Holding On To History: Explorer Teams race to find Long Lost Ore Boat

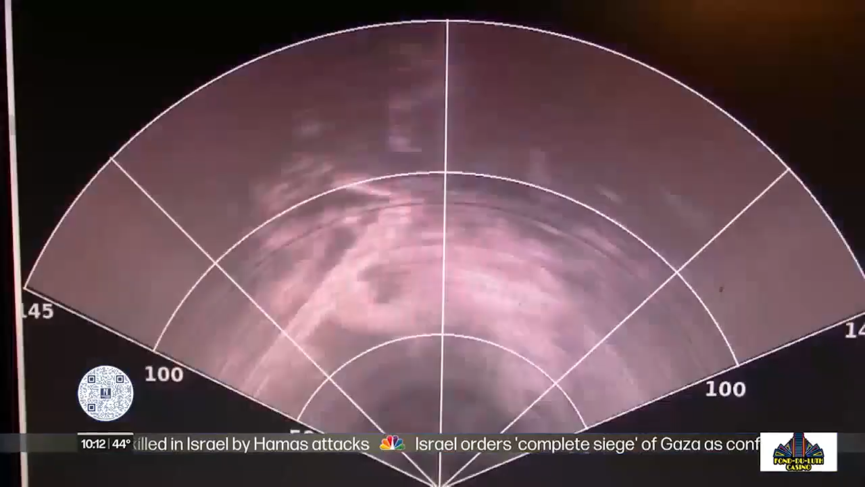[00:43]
So did their friends Dave Phillips and Tom Crossman of the Twin Ports.
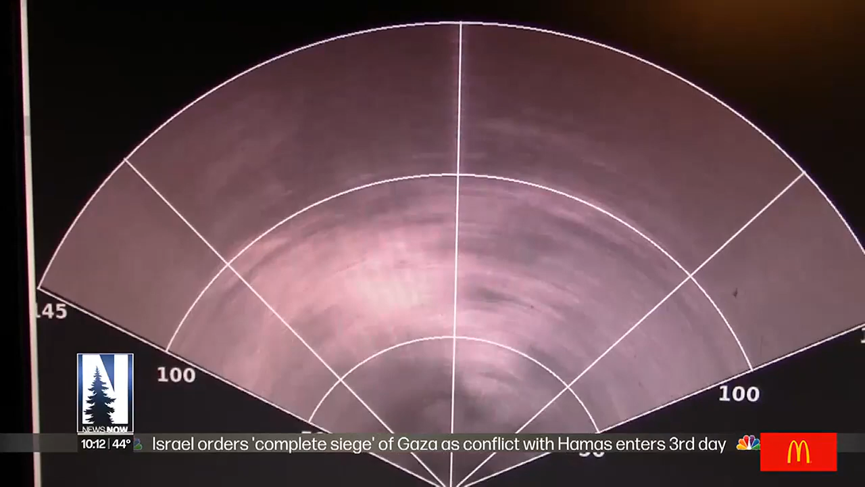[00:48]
In early September Dave and Tom's sonar lit up with the telltale signs of a sunken ore boat 750 feet down.